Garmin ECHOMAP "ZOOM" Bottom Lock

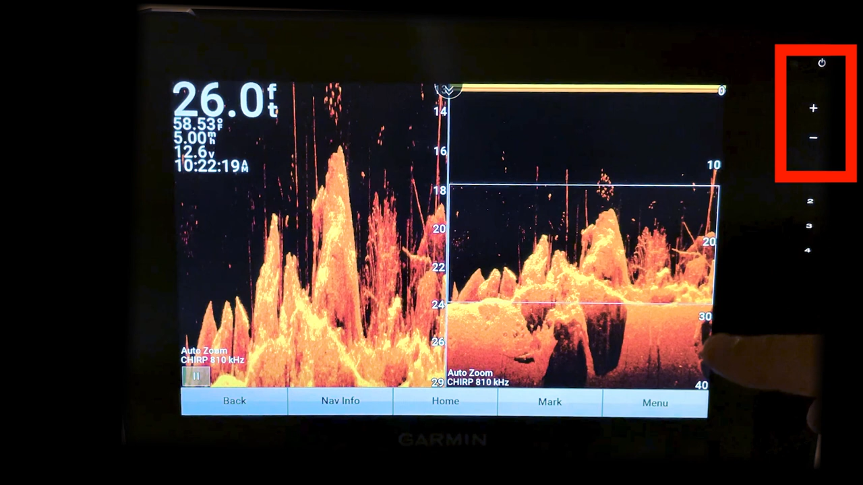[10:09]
On screen: depth 26.0 ft, water 58.53°F
that changes my range on my regular screen
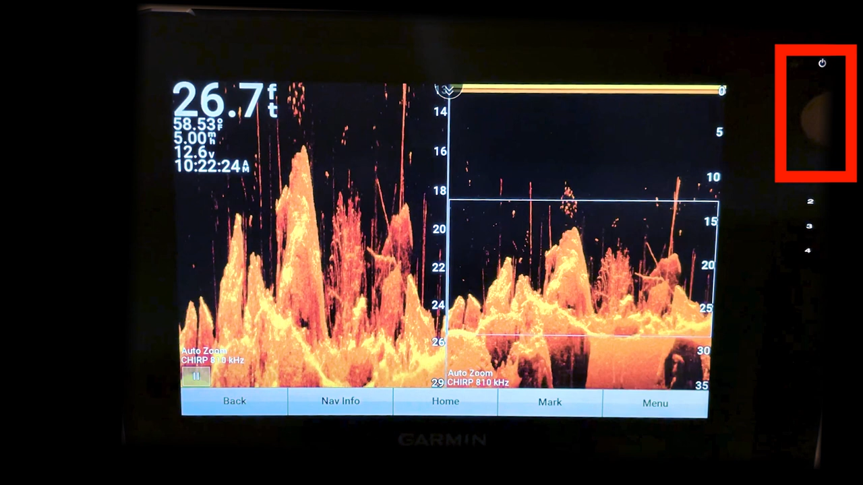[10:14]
On screen: depth 26.7 ft
now if i go back
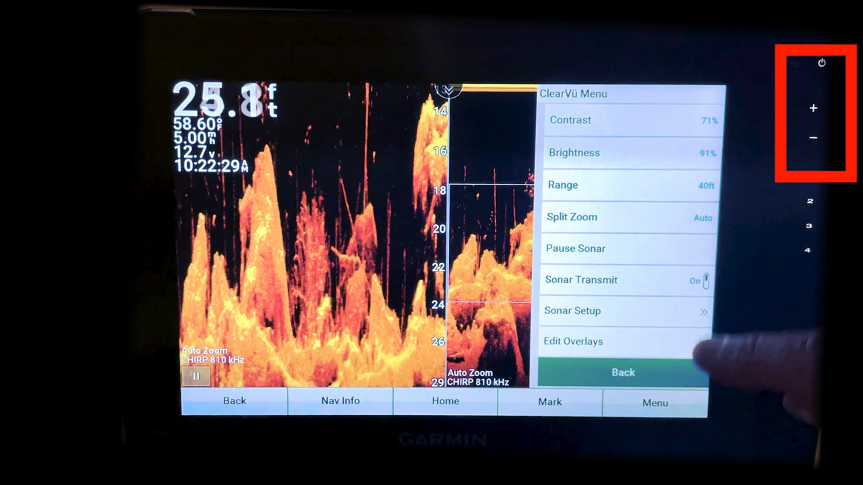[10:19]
On screen: depth 25.8 ft, water 58.60°F, speed 5.00 mph
my menu and i change out the bottom lock
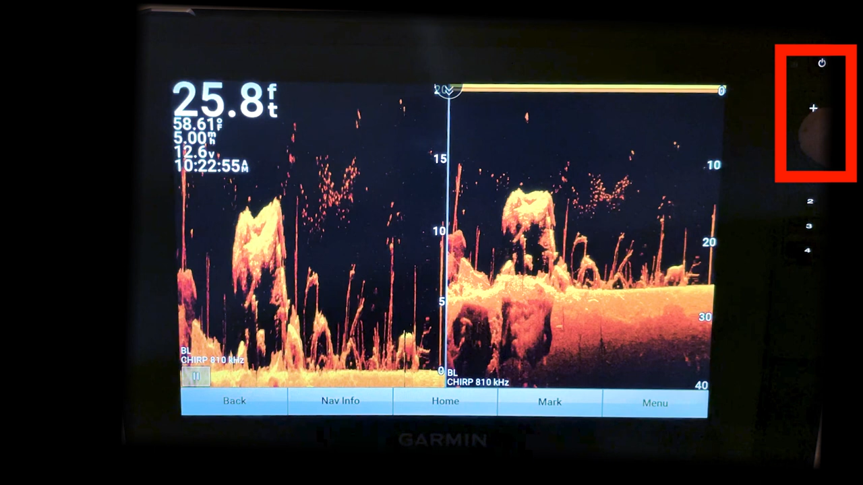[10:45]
On screen: depth 25.8 ft, water 58.61°F, speed 5.00 mph
so that's kind of a nice feature if you don't if you're in bottom lock you don't
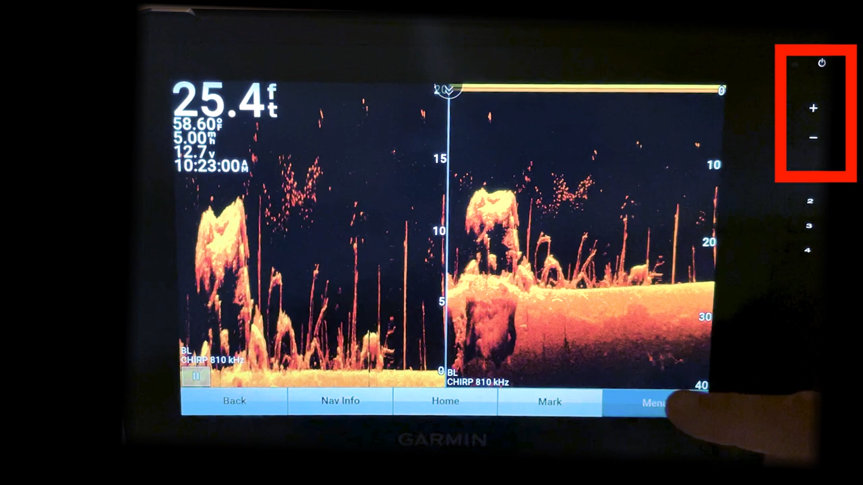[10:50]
On screen: depth 25.4 ft, water 58.60°F
always have to go to menu and change the span here although that's not real hard either i can go there and if you really want to fine tune it you got to do it here
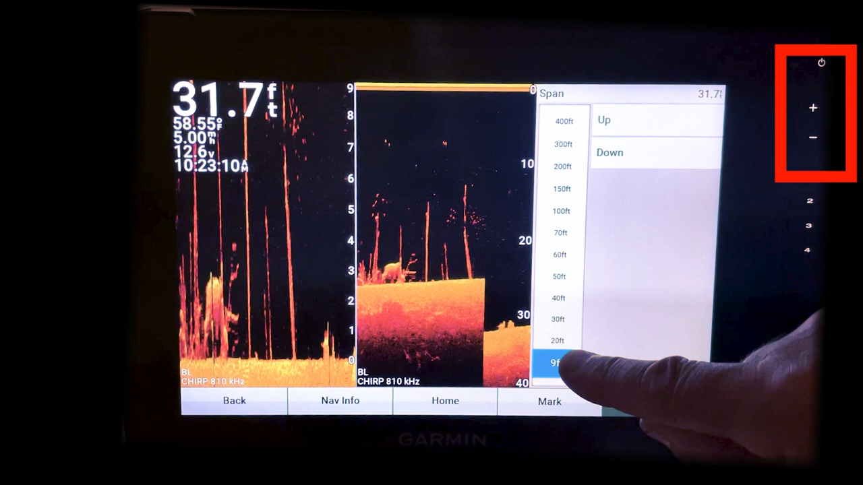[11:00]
On screen: depth 31.7 ft, water 58.55°F, speed 5.00 mph
anyway because the plus and minus buttons go in increments of five and ten depending on how deep you are and same thing with the traditional
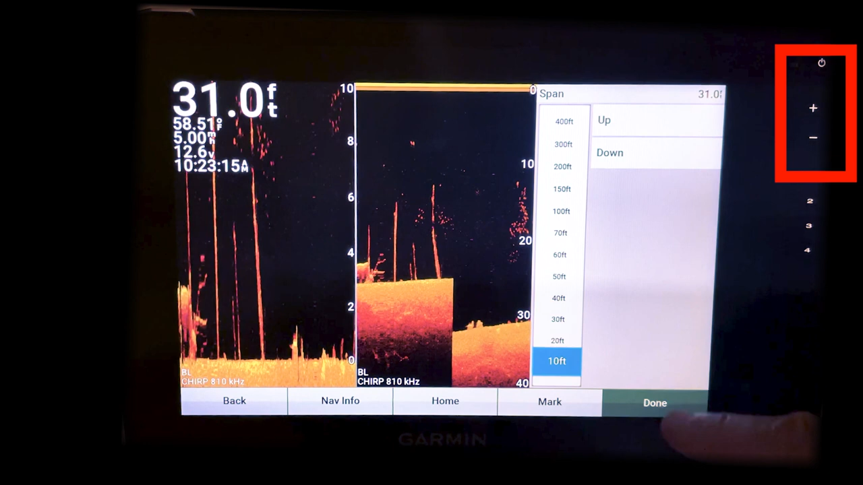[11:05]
On screen: depth 31.0 ft, water 58.51°F, speed 5.00 mph
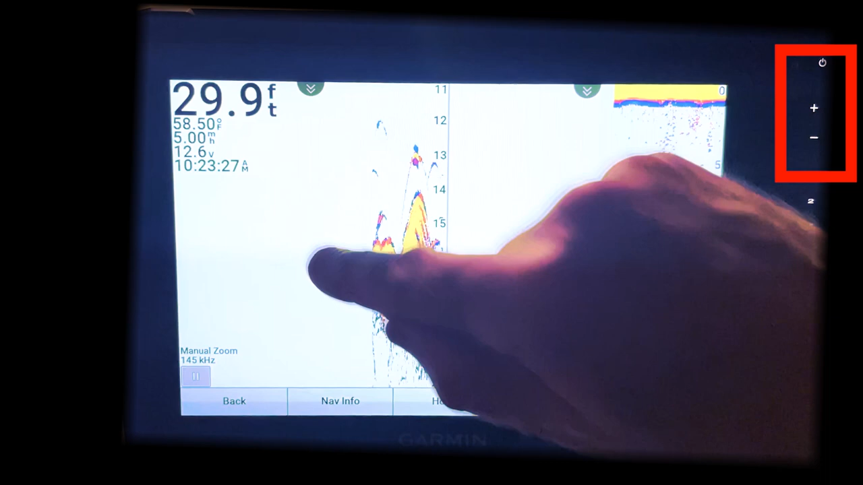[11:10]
On screen: depth 29.9 ft, water 58.50°F
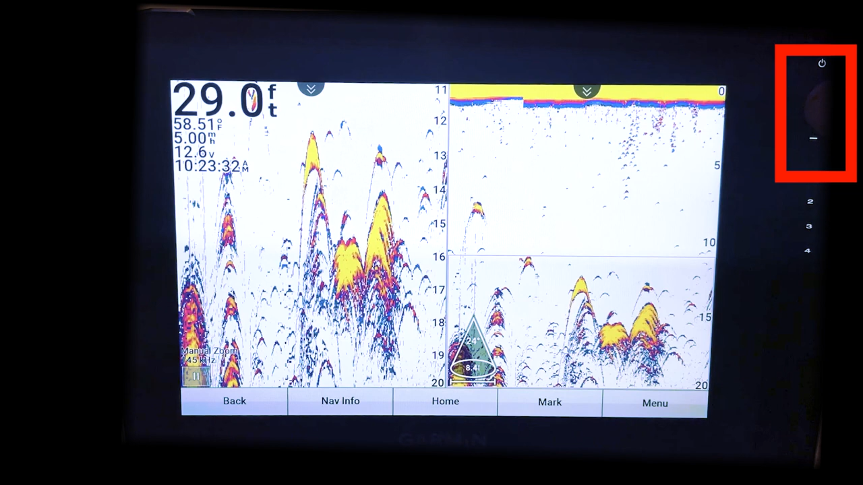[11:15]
On screen: depth 29.0 ft, water 58.51°F
right now i'm in manual zoom so if i use my plus
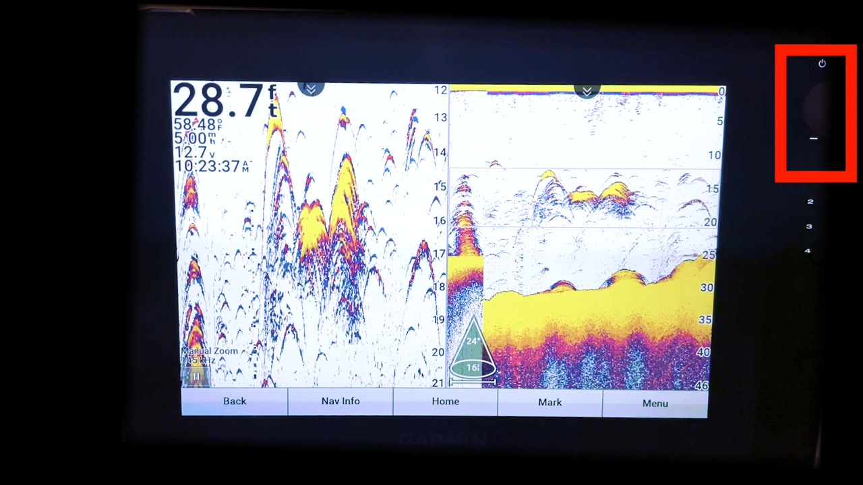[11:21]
On screen: depth 28.7 ft, water 58.48°F, speed 5.00 mph
and minus buttons it's changing the range on my normal side
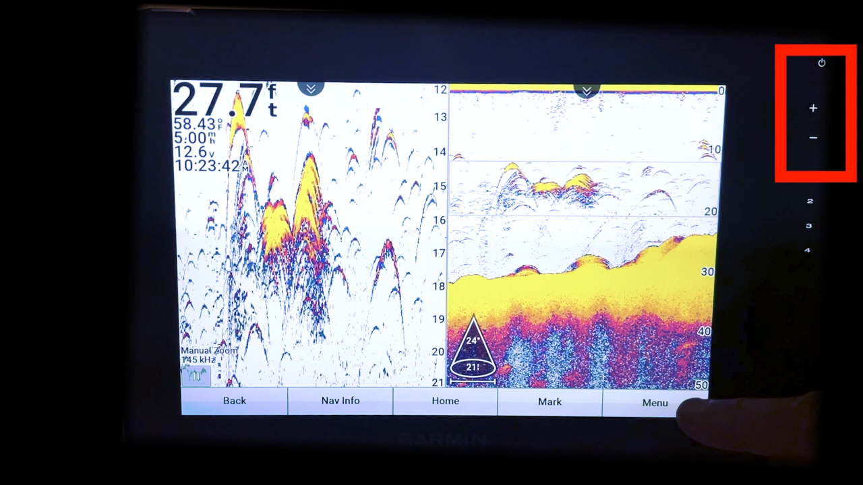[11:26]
On screen: depth 27.7 ft, water 58.43°F
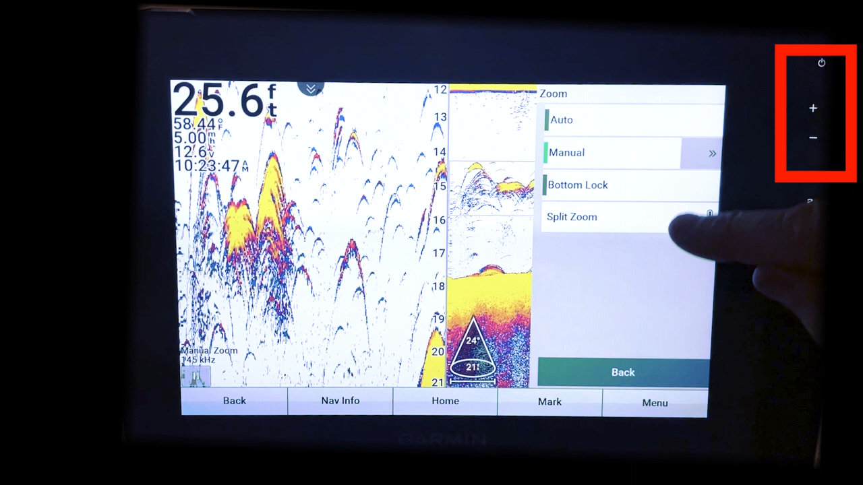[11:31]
On screen: depth 25.6 ft, water 58.44°F, speed 5.00 mph
whereas if i go to bottom lock
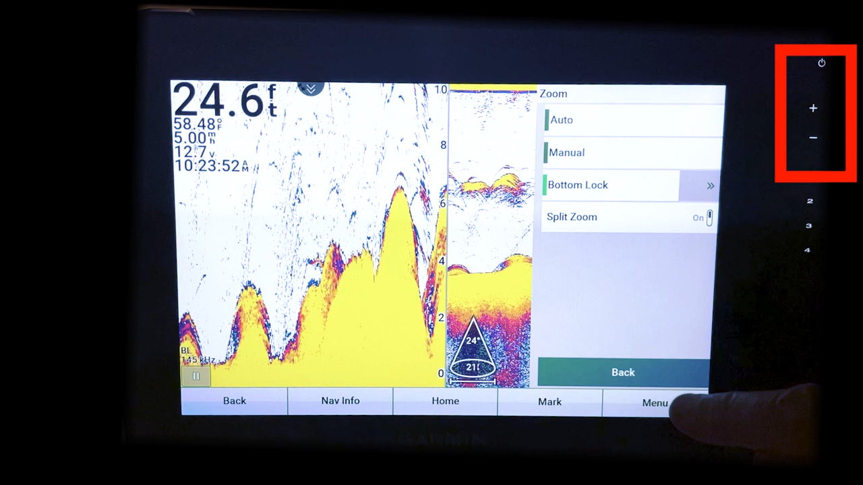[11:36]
On screen: depth 24.6 ft, water 58.48°F
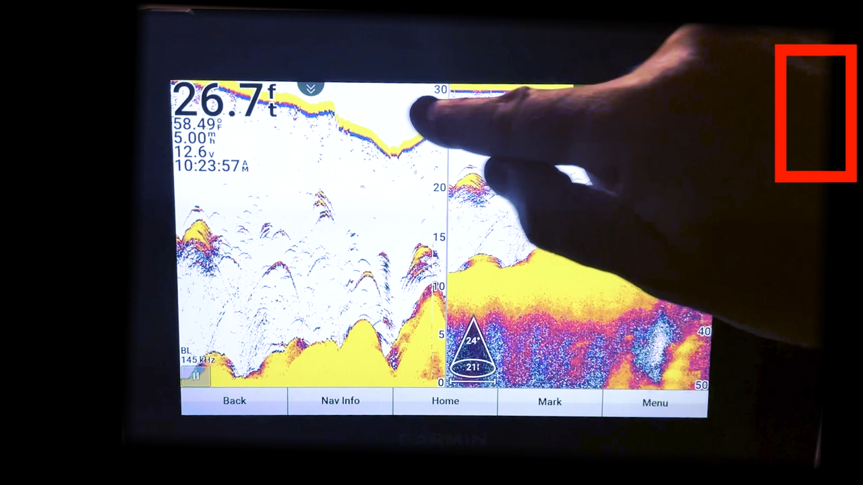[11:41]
On screen: depth 26.7 ft, water 58.49°F
it changes the range on my zoom side so as you can see that bottom lock feature really is nice and there's a lot of the zoom functions